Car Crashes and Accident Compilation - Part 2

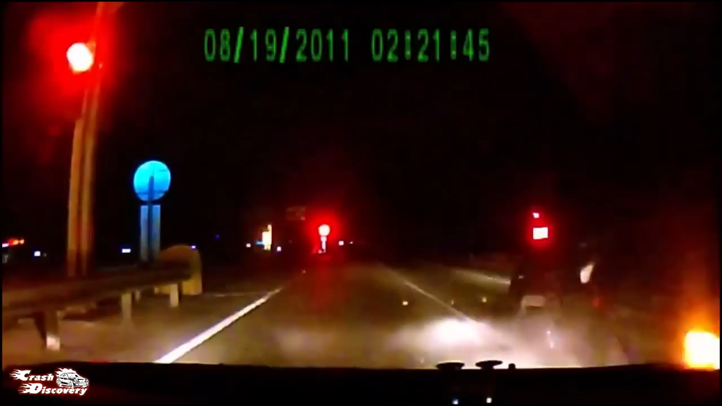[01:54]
Нам тоже досталось, да? Да, Лёш, заебись. Зеркало оторвали. Пидорас. Это ж как так?